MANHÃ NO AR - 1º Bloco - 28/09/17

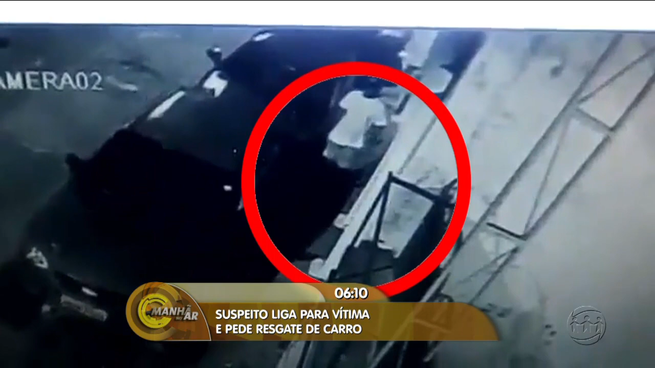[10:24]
Quando, de repente, eles decidem descer do carro, um deles desce, se dirige logo para a parte da frente do carro, consegue mexer ali na parte de baixo do carro, tira alguma coisa da parte de baixo e logo depois ele some da imagem.
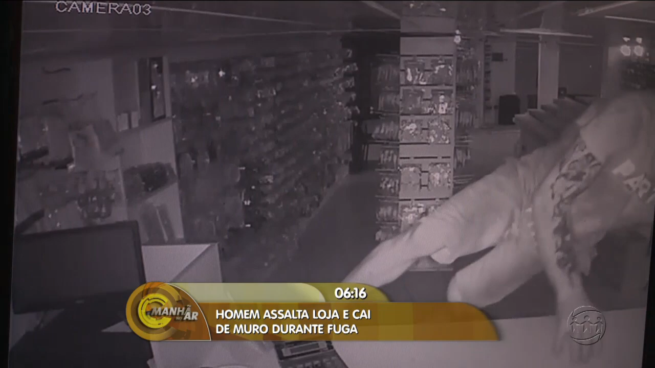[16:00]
Em seguida, ele foi até o caixa e, a partir daí, as imagens do circuito de segurança da loja flagram tudinho. No momento em que ele chegou, procurou dinheiro, conseguiu achar o valor, guardou no bolso, pegou umas moedas ali. Tudo que ele poderia achar de valor na área do caixa, ele conseguiu e colocou ali para guardar. Depois de uns 20 minutos, ele ouve barulhos da porta da frente.
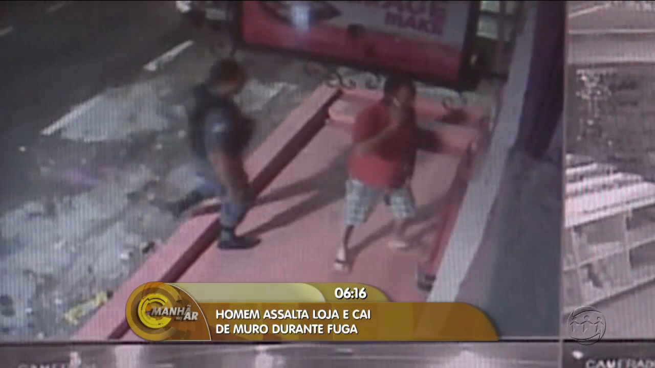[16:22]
Quando as outras pessoas que trabalham aqui, junto com a polícia militar, abriam a porta. Foi aí que ele se agoniou, meu amigo. Ele veio por aqui, voltou, chegou aqui de novo no local onde ele fez buraco no fosso. Entrou, deixou ali, se atrapalhou um pouquinho, deixou cair uns produtos de maquiagem.
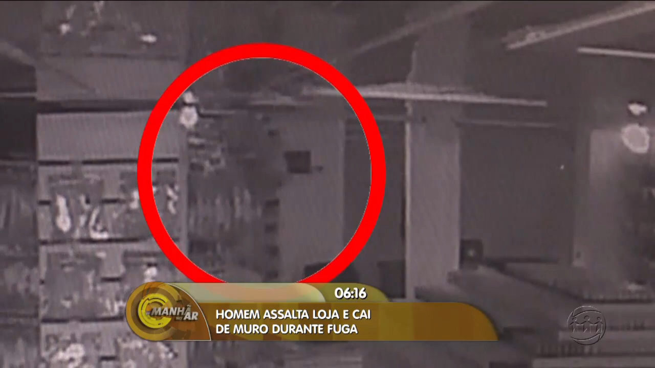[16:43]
E 10 segundos depois, a gente conta, 10 segundos depois, eles conseguem abrir a porta principal e a polícia entra.